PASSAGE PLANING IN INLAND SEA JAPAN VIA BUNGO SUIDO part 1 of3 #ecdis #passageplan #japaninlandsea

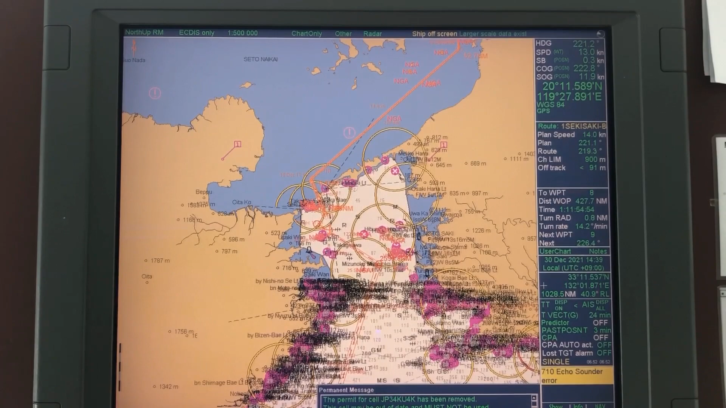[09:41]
from a few miles from here
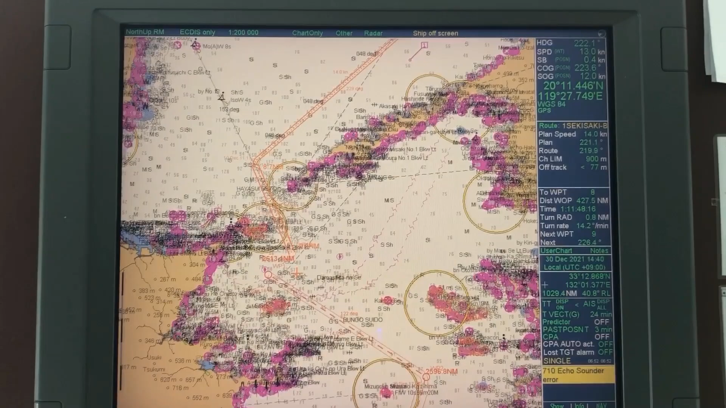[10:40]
any any any any point beyond this northward of this point needs to uh carry a pilot okay so you will call your pilots by
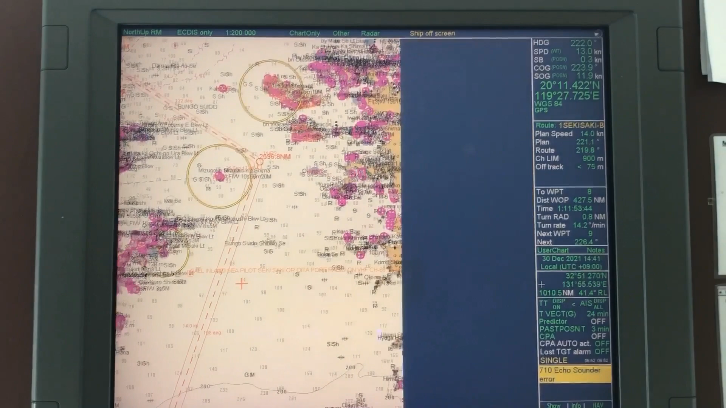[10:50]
inland sea pilot sakisaki or oita port radio oita port radio i receive information from my agent right on uh channel 66 and all that and give it here to you of sakisaki
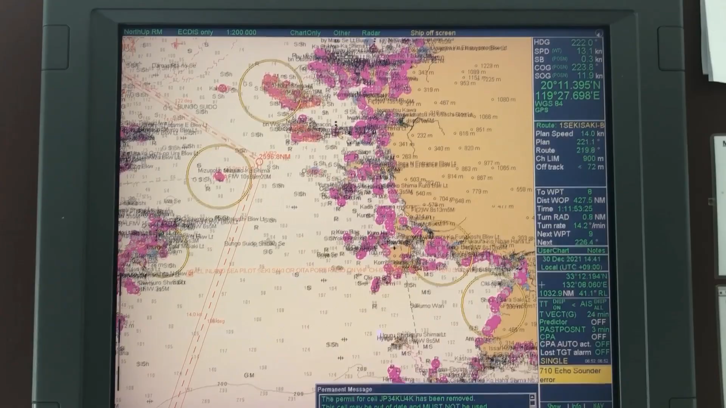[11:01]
pilot station so your pilot station is sakisaki pilot station for vessels entering through bunga suido right and so from here onwards it's uh it's uh